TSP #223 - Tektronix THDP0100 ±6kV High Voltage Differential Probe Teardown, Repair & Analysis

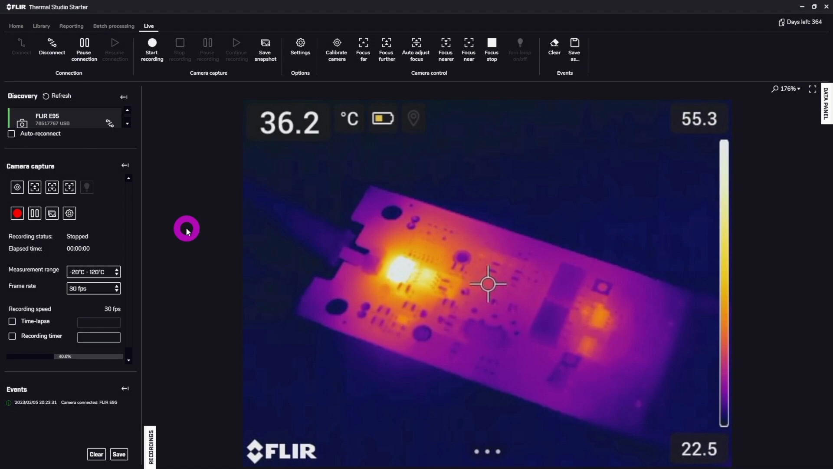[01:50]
On screen: spot 36.2°C
indeed there is a big hot spot there let's go ahead this thing autofocus is here oh yeah there's a bunch of resistors there they are at a hundred
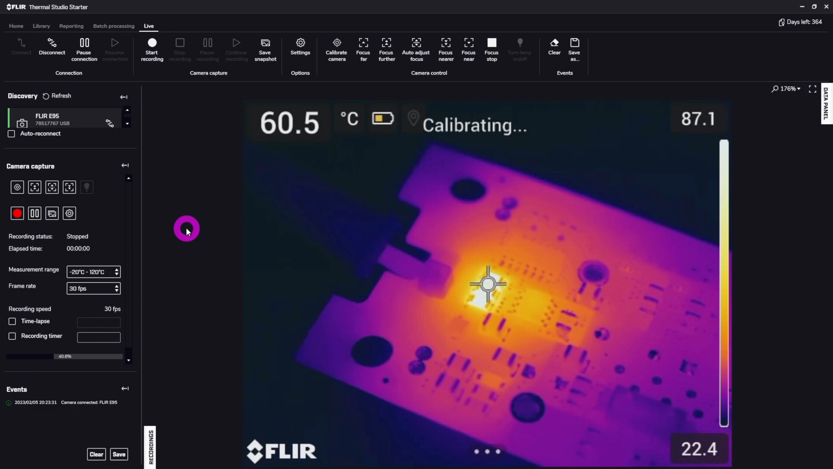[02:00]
On screen: spot 60.5°C, scale top 87.1°C, scale bottom 22.4°C
degrees Celsius sometimes yeah that's pretty bad okay so there's almost like a short circuit somewhere
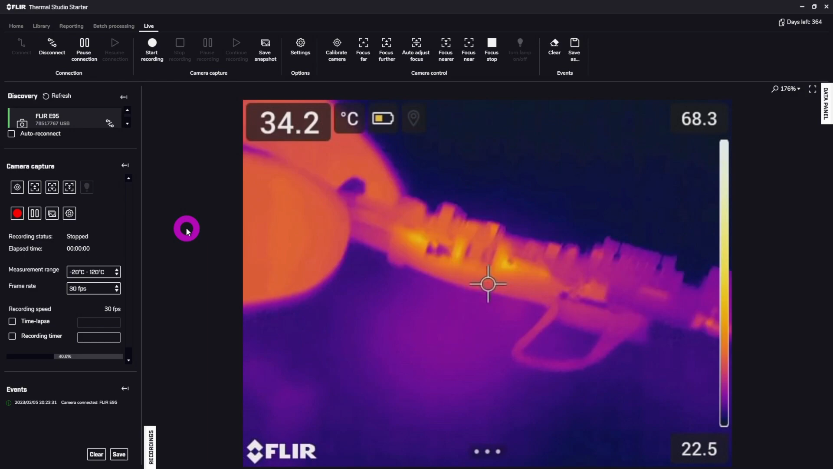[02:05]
On screen: spot 34.2°C
and there is pretty hot spot on this side too yeah
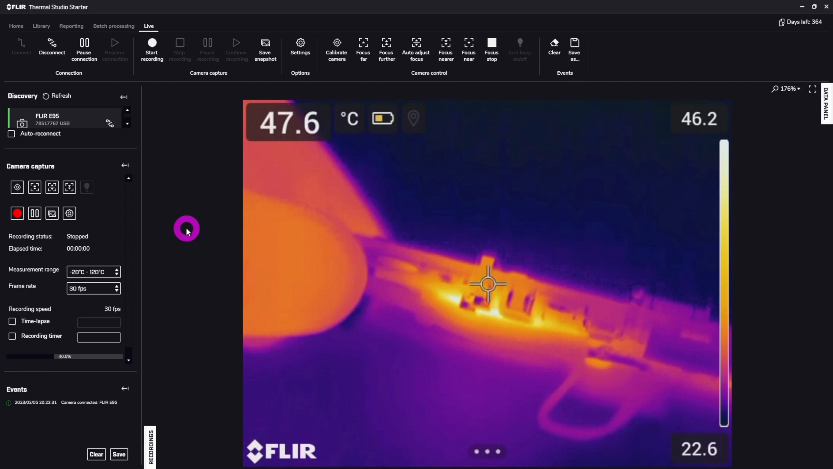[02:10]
there's definitely something going on so I think we have a short circuit somewhere on this which explains it that's probably why it doesn't detect anything because this likely doesn't have a power supply so let's go back
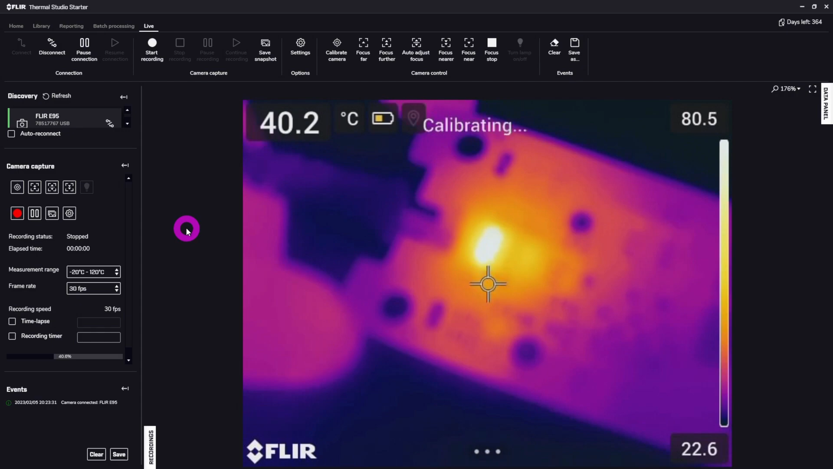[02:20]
On screen: spot 40.2°C
to the visual range here take a look and see what those resistors are and if you can identify what could have gone wrong with it
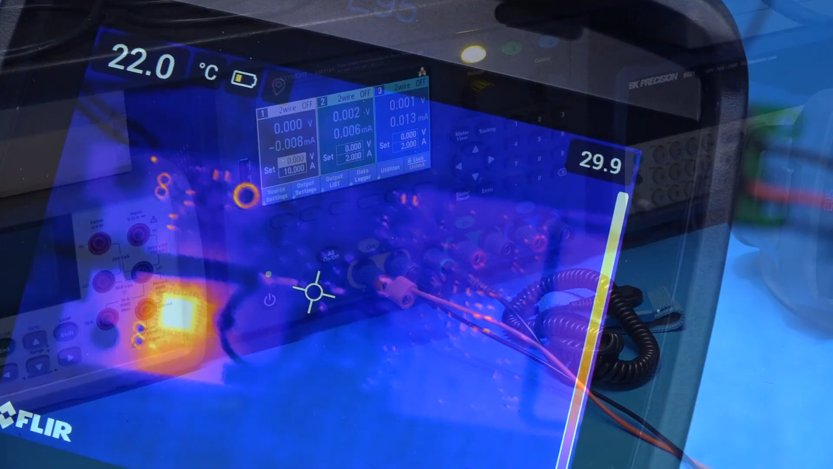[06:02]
On screen: spot 22.0°C
here we go with one volt on there we
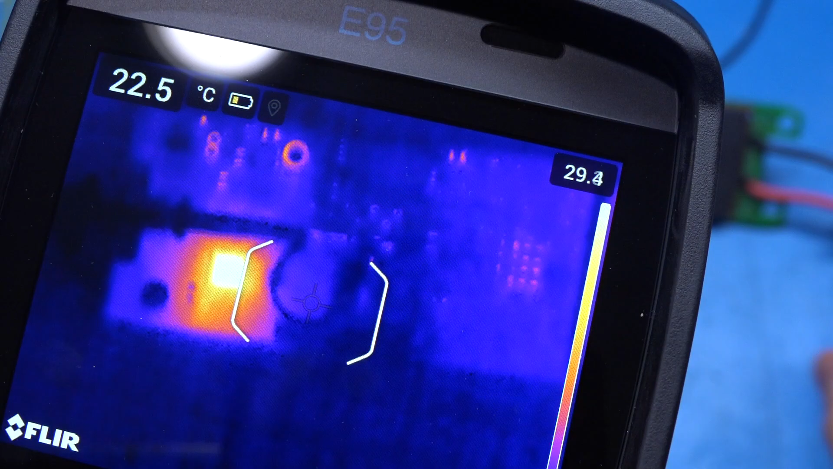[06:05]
On screen: spot 22.5°C
have indeed one hot component and only one this is on the other side of the board and we'll take
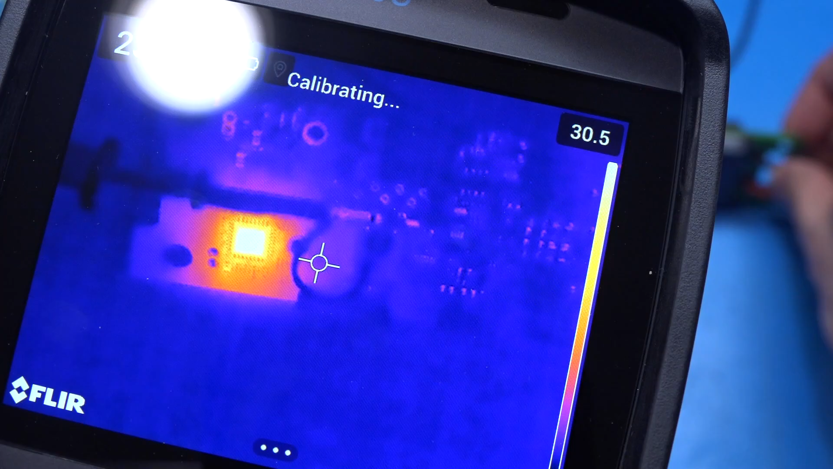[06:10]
a look at in just a second there's nothing else warm that's just a back of backside of the same component